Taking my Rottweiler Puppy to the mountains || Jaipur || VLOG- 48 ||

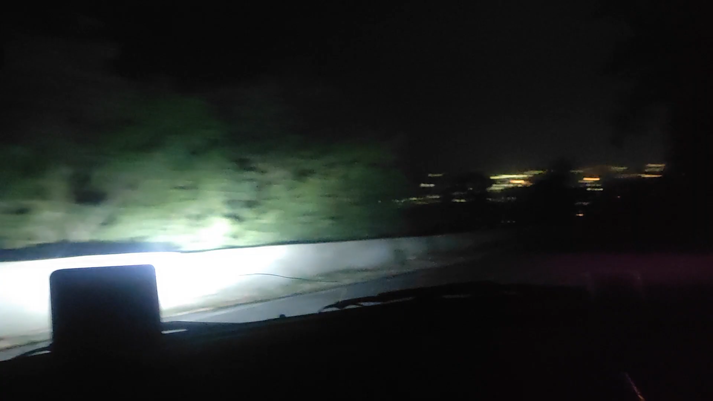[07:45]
और अच्छे लाइट का गाड़ी में ये एडवांटेज रहता है कि पूरा क्लियर दिख रहा है इतनी रात को।
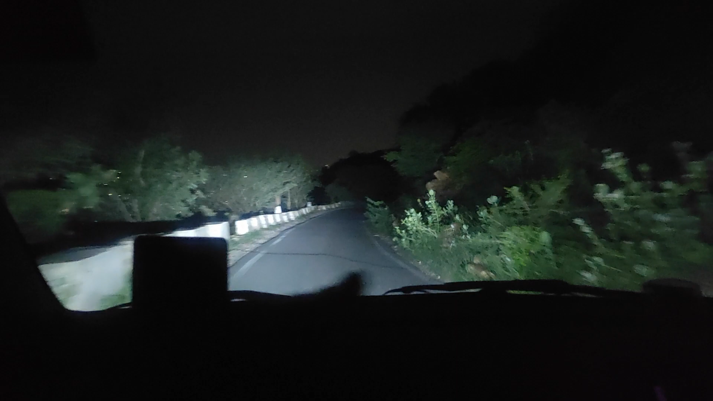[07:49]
वाइट लाइट बेस्ट। और वहाँ पे भी कहीं कुछ चाट है।